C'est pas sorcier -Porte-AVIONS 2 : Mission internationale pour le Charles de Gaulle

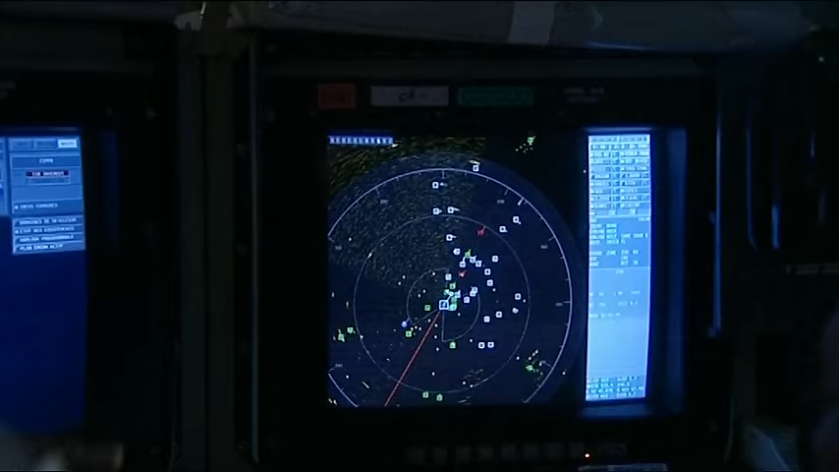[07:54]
Et un deuxième radar de veille air longue portée,
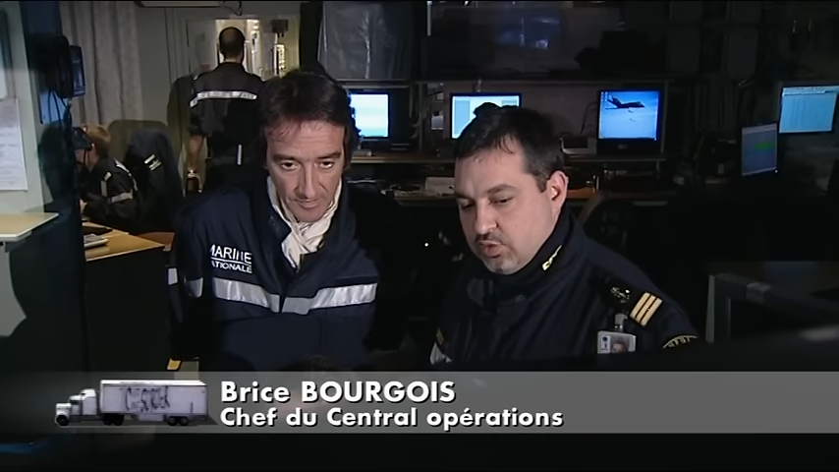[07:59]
qui va me permettre de détecter cette fois des aéronefs jusqu'à une distance de 260 km. D'accord. Bon, alors on voit des points de différentes couleurs. Qu'est-ce qu'ils signifient ? Les points rouges sont des bâtiments suspects, des bâtiments d'intérêt.
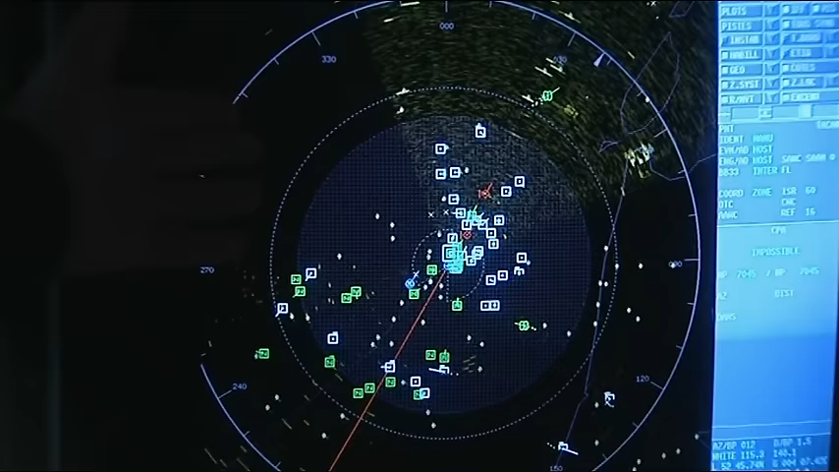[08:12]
Ça veut dire quoi ? Ces navires-là sont suspectés soit de faire du trafic d'armes, soit de faire du trafic de drogue, ou de se livrer à des activités illicites.
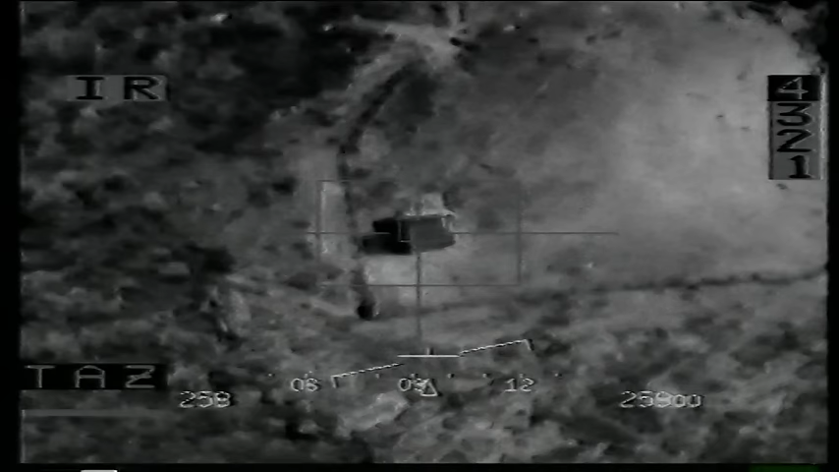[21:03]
d'après leur enseignement, contiendrait une cage d'armes.
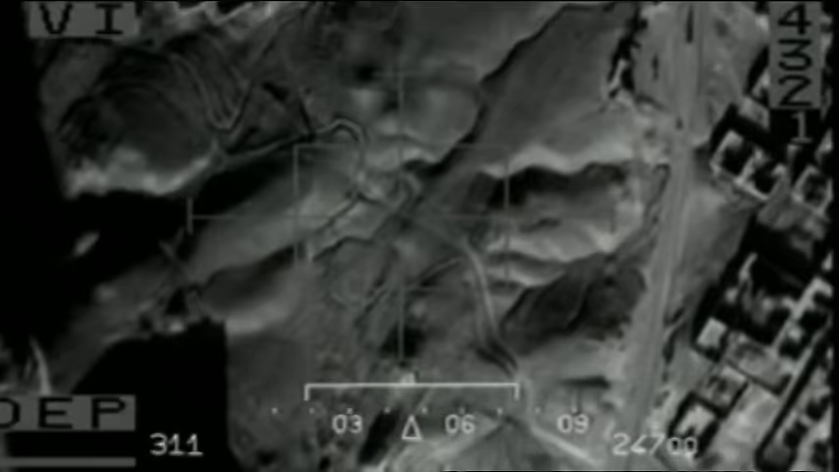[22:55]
Il faut démarrer l'illumination dans, par exemple, 10 secondes.
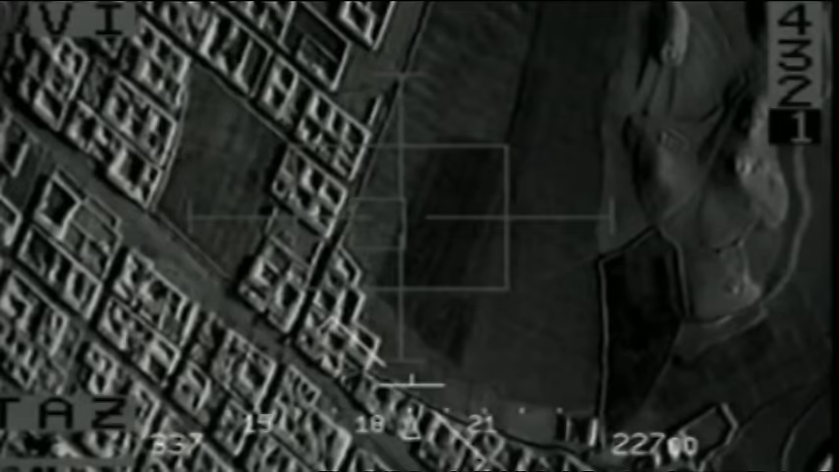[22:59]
» Là, à ce moment-là, l'illuminateur suit la cible jusqu'à l'impact.
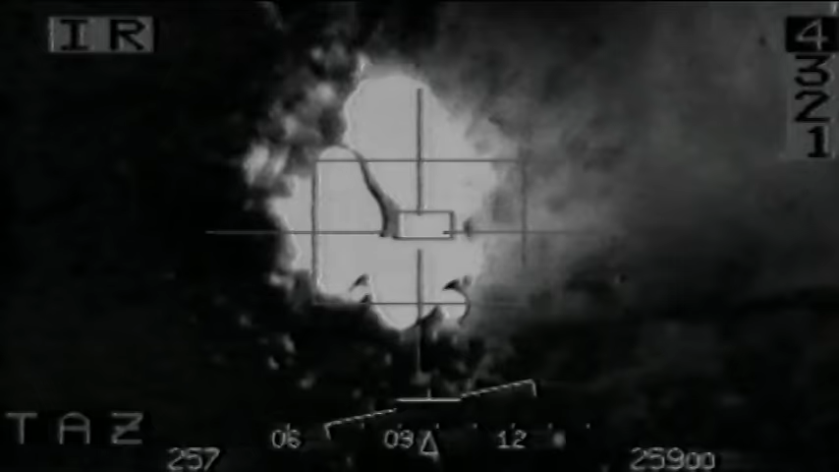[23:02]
Il annonce qu'il a vu l'impact.
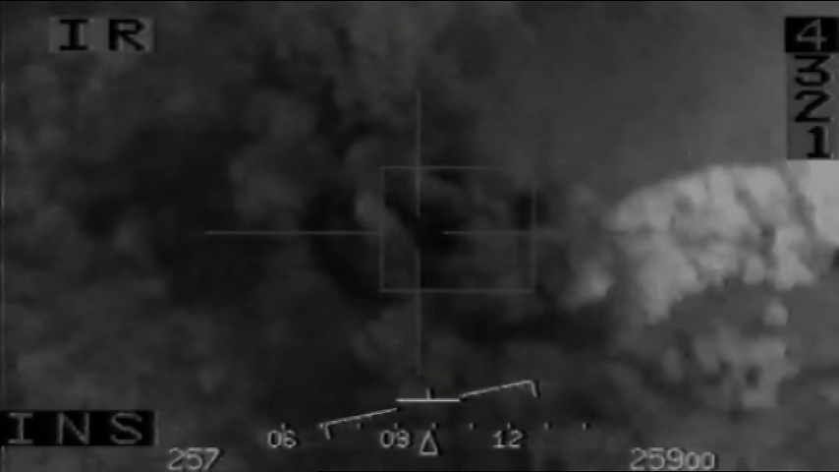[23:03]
Bon, là, on fait demi-tour et on rentre.